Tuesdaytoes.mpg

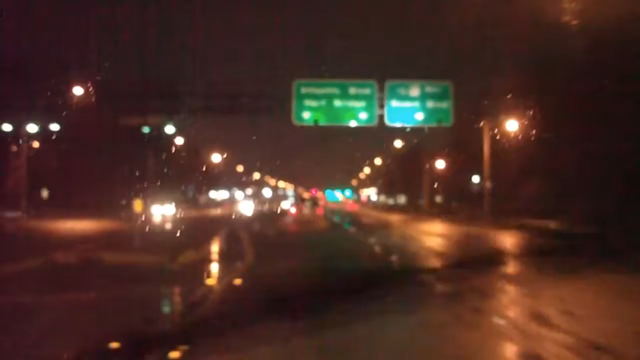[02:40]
Rain, rain, go away, come again another day. City vehicle just driving all over the road. Running red lights. Much like this guy's job. Go out in the rain and cover up signs with cars speeding by.